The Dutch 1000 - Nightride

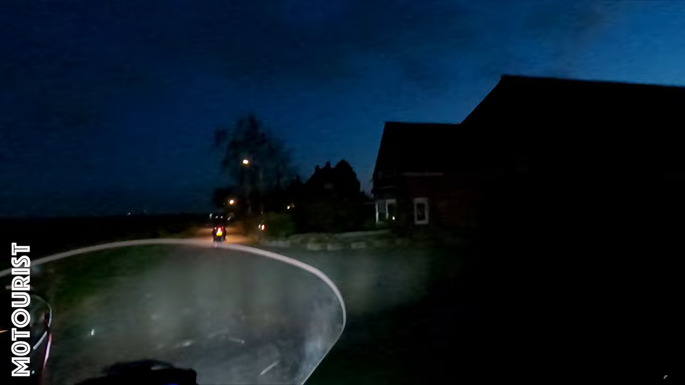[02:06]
but probably not with Luke on it. And I see I have to change the GoPro settings because I barely see anything.
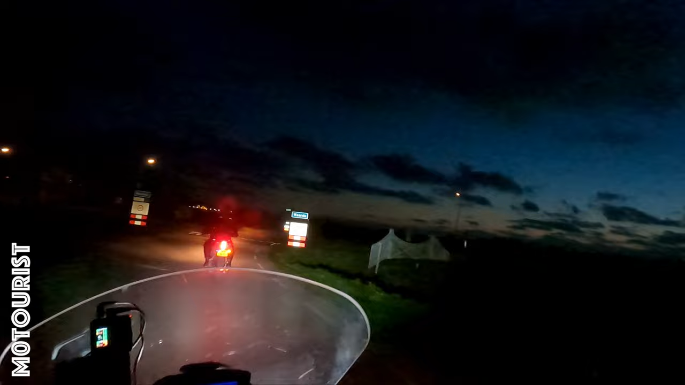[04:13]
And I don't think you can see any headlight in that.
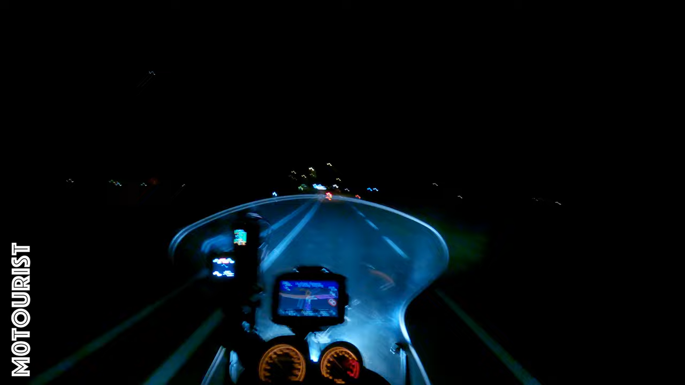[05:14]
But maybe on the helmetcam you can still see something. But yeah, we'll see.
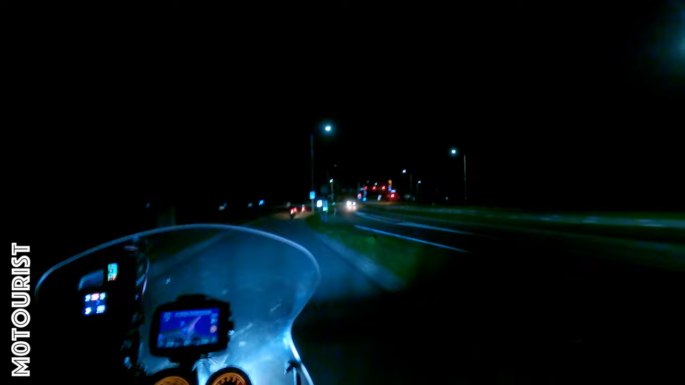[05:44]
Because there were a lot of oncoming cars flashing the headlight.
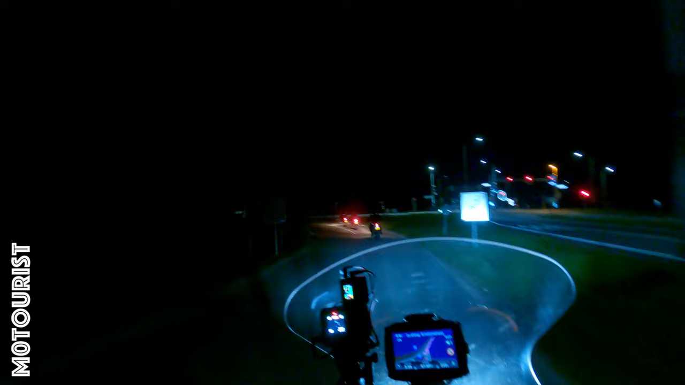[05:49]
Because it was too bright or too much in their face. So that's something I need to take a look at. Tune right. Not sure if you can see it. But there's a.. Windmill that they really nicely lit. During the night. There's a first stint of the GoPro or on that's it? Ah okay.